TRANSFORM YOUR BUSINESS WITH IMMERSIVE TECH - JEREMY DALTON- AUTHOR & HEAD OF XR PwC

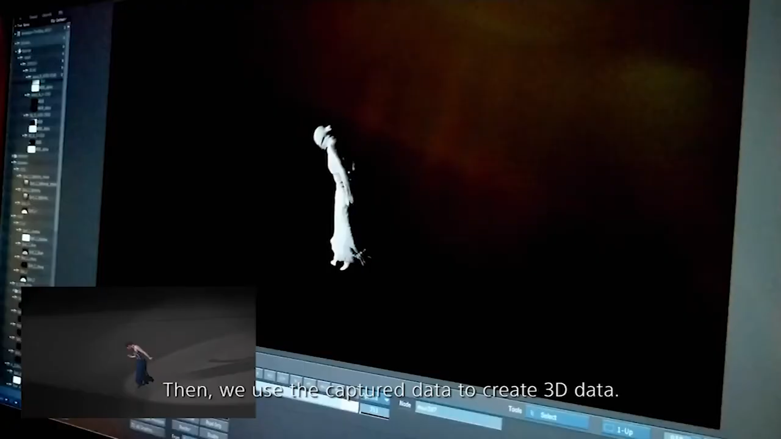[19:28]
photorealistic because it is effectively like a video of someone that you're slapping onto the 3D model.